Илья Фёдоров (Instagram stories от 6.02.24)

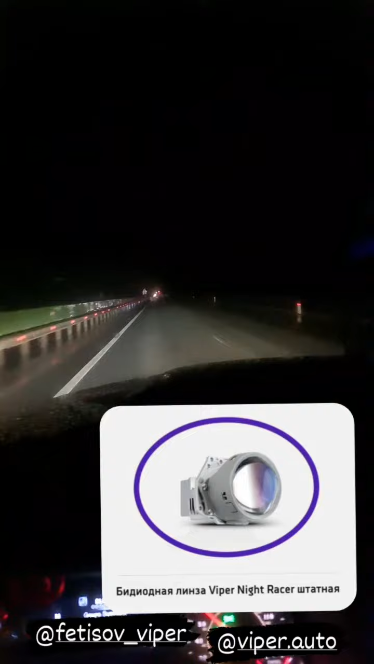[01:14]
вот ближний свет вот дальний свет все четко раньше был вот такой туманки но туманки были ярче чем ближний свет прочее амелькоз и светом проблемы сейчас загляденец заправочка набор